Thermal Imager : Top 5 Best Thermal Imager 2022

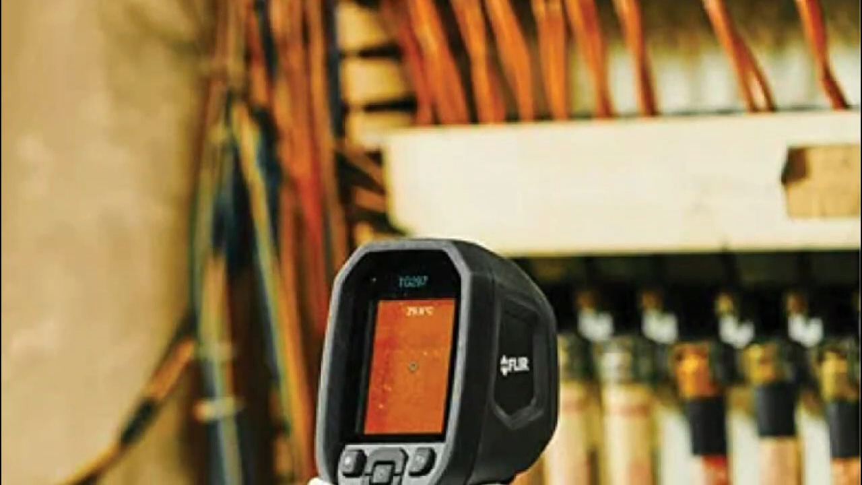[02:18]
or air and water leaks target the area that you're measuring using the bullseye laser pointer and capture
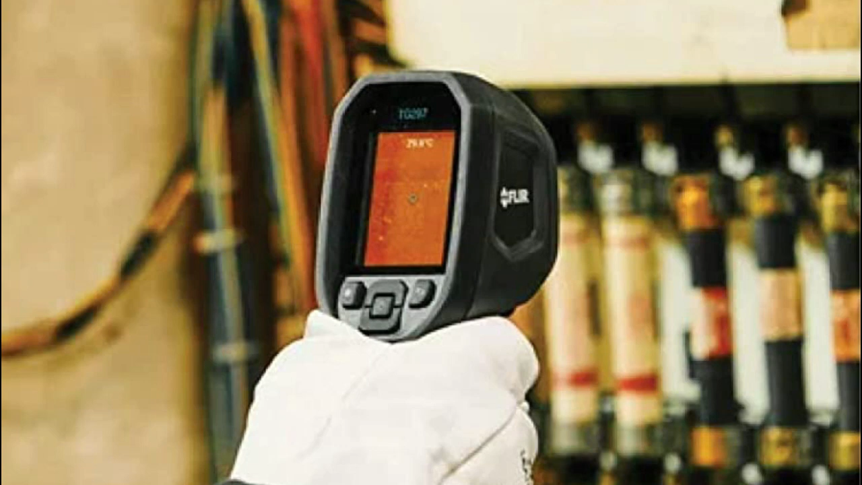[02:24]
thermal msx and visual images
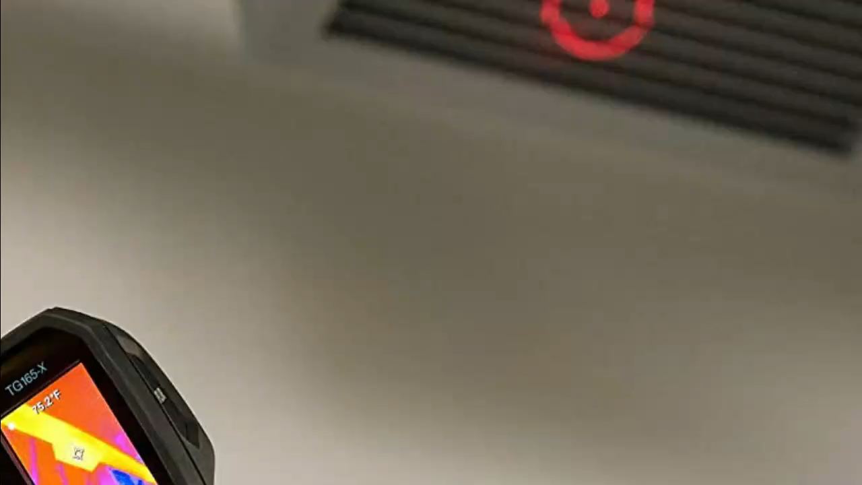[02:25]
with a simple trigger pull easily view live images on
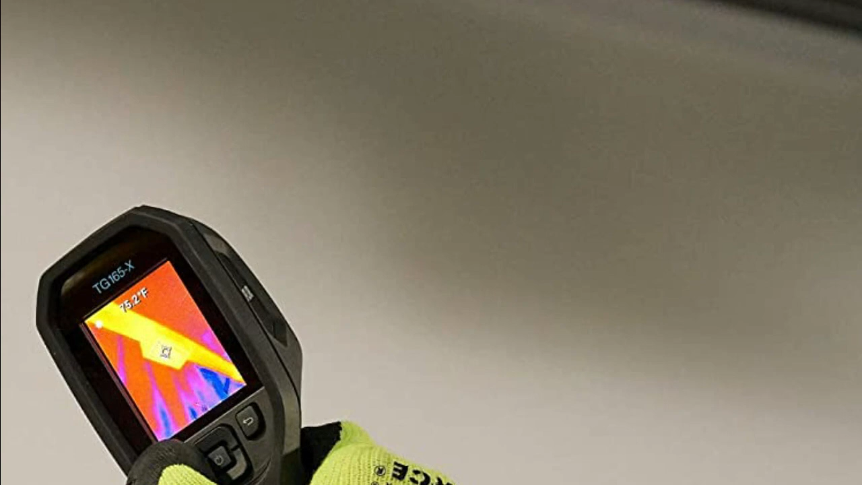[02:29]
On screen: spot 75.2°F
2.4 inch display and see into darker hard to reach areas with the bright led work light